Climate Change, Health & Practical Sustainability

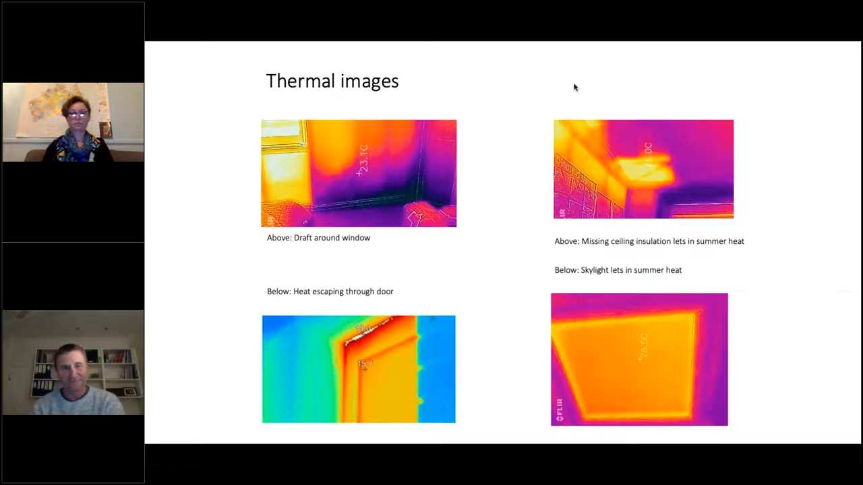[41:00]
then at the bottom we've got um poorly sealed doors and uh also the skylight there which is just beaming in um radiant heat during summer next things